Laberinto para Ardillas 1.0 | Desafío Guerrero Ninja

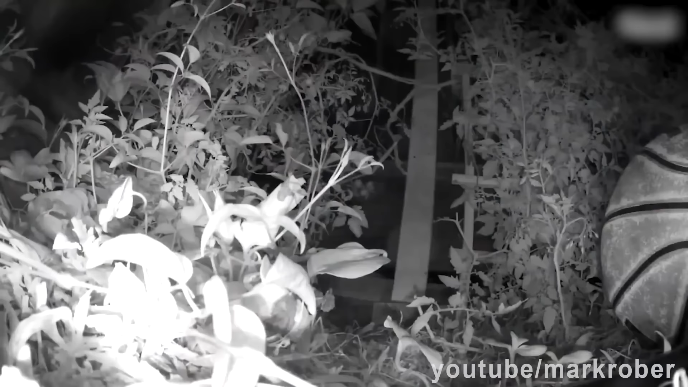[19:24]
Incluso las plantas son increíbles.
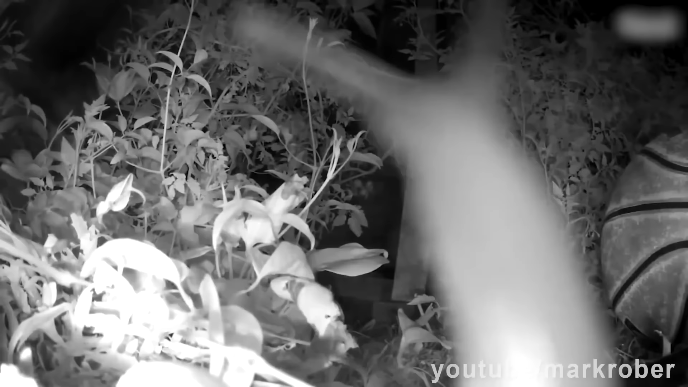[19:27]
No tenía idea de que las enredaderas crecen buscando algo a lo que aferrarse.
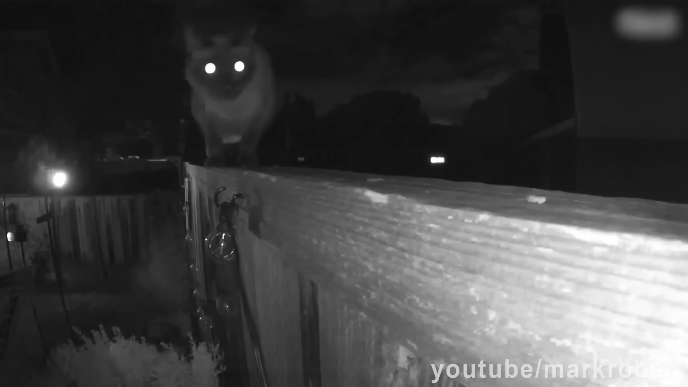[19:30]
No preveía la gran variedad de animales que utilizan las vallas
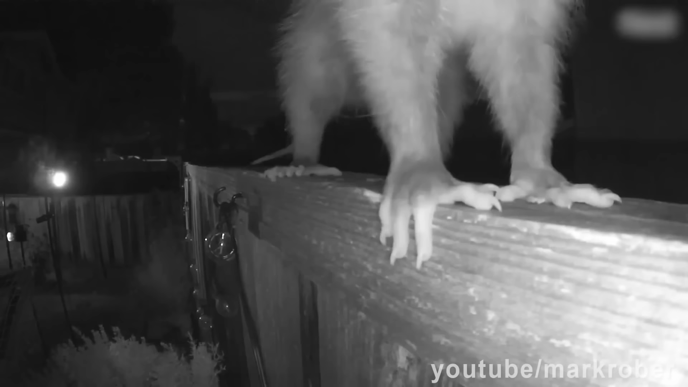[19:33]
como autopistas para desplazarse en sustitución
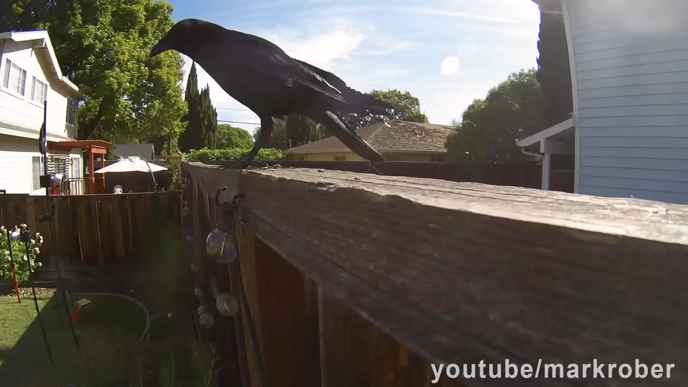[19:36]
de todos los árboles que existían aquí antes de nuestra llegada. Incluso pequeñas interacciones como la de esta araña que prolonga su
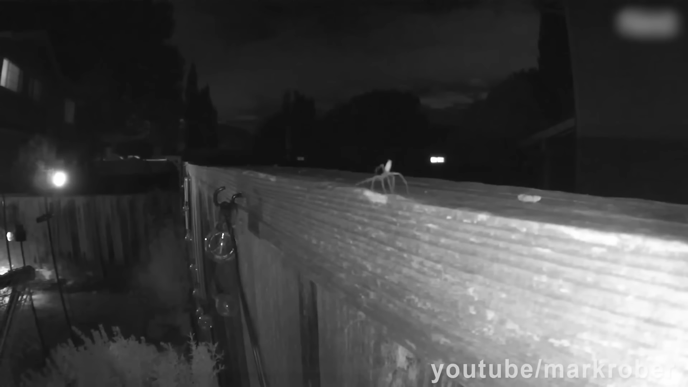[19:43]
vida con un salto oportuno hacia lo desconocido fue todo un placer. Pero de todos los animales puedo decir que las ardillas son mis favoritas y que hay un adversario mucho más formidable que los piratas de porches.